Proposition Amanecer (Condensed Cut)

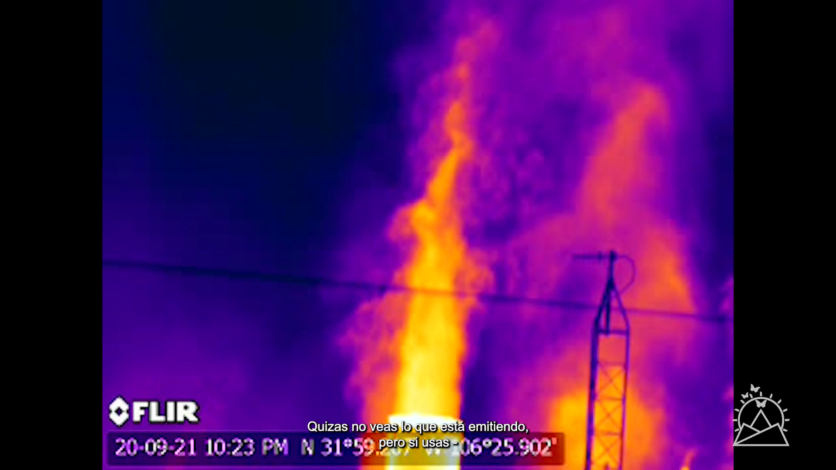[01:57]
if you use you know special technology you'll see exactly what it's emitting you know we're going to be